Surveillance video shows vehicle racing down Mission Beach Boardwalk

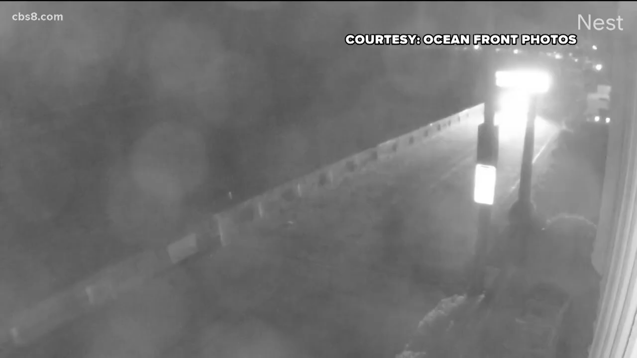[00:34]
Home surveillance videos show just before 9 30 Sunday night a sedan speeding down North Mission Beach boardwalk flies by loud noise.
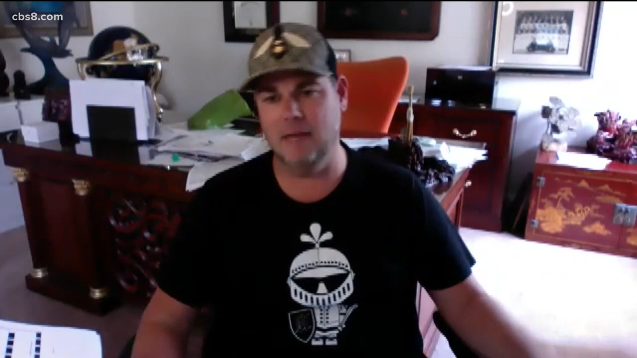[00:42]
Obviously I was in total shock. I was there with my girlfriend or eight-year-old daughter. Rob Brown says he was in his hot tub when he saw a car going 50 miles an hour. We're just like you know my god if I hit the side
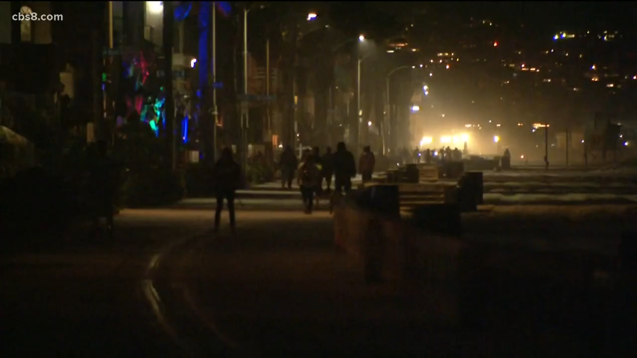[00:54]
or could have flipped and killed us or everybody on the boardwalk. Rob says he got on the phone with police. Vehicle driving on the boardwalk it's going to be a silver four-door
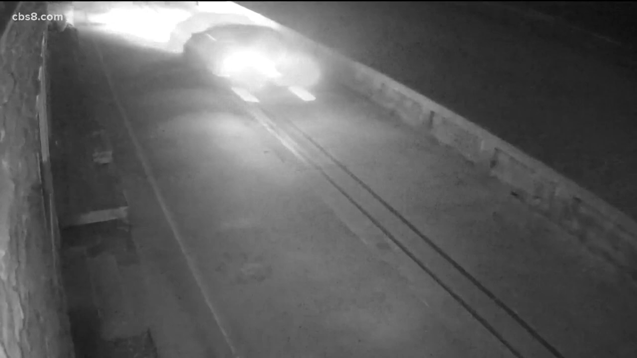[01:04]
sedan going south on the boardwalk almost hit several pedestrians. He checked with his neighbor who captured this video and other people to see if they saw the silver sedan too.